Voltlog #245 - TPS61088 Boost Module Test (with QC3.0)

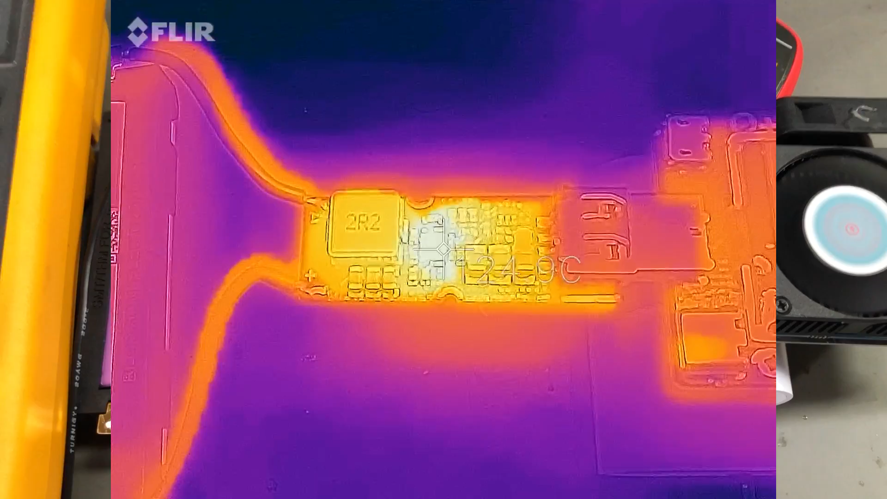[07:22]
As you can see in this overlay captured with the FLIR thermal camera, I had temperatures of 140 degrees Celsius in about 5 minutes of running time. And maybe 10 minutes into the test, the temperature increased to over 150 degrees Celsius and my FLIR thermal camera cannot measure temperatures above 150 degrees Celsius. Now, the datasheet claims a maximum junction temperature of 150 degrees Celsius, so I'm not sure how the chip was still working at that temperature.
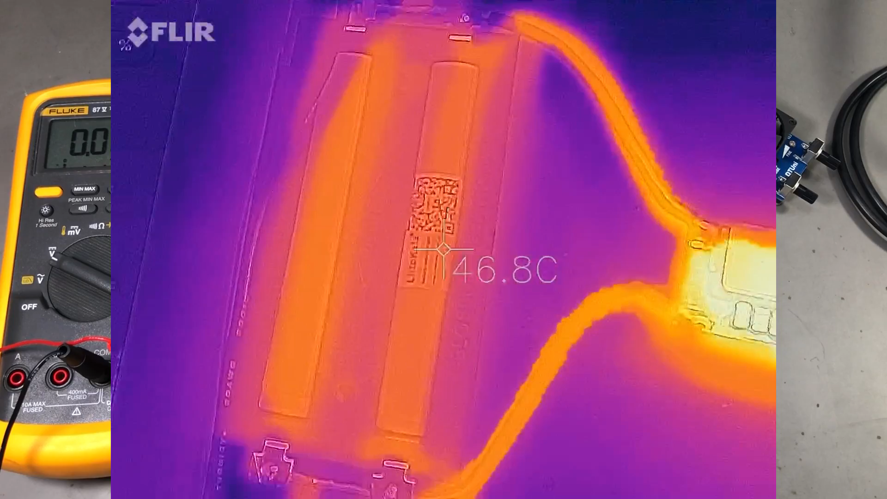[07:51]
On screen: spot 46.8°C
Maybe it was right at the limit and it hasn't triggered the protection yet or maybe my FLIR camera doesn't measure the temperature that accurately. In any case, after another 10 minutes of running, so about 20 minutes in total, the controller started going into protection, it was the thermal cutoff and then it was cycling back on after a second or two when the junction temperature was dropping below its protection limit.
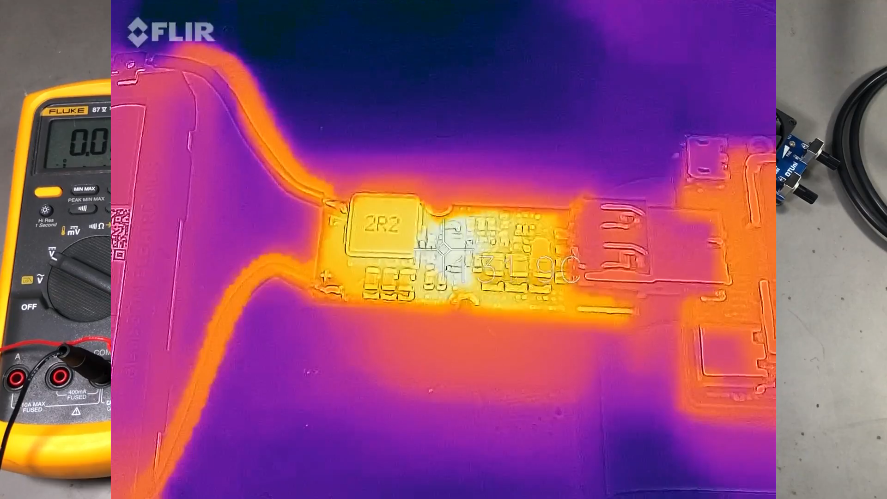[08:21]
So, I guess the real limitation for this small module to output the claimed 24W for longer periods of time is the temperature,